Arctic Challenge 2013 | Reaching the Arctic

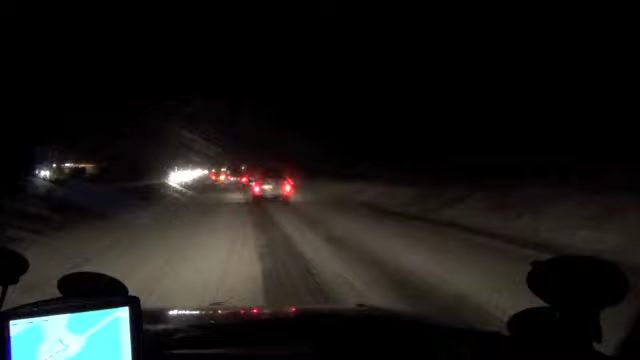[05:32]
Hoe is die grip? De grip is vooralsnog goed.
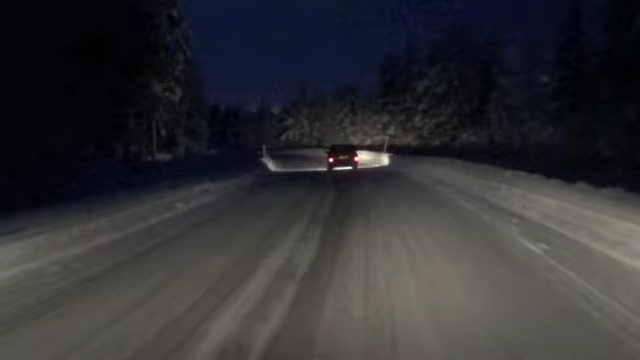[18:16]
We zien veel auto's rijden met van die kleine camera's.